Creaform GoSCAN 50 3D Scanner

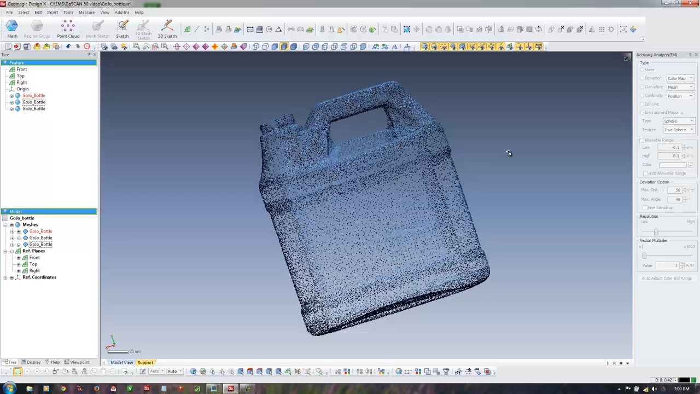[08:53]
in this case obviously the Creiform GoScan, and you can see it brings in the color data from the OBJ, vermal, and other files. We exported it with a 2mm triangle size, and a 75 DPI for the color.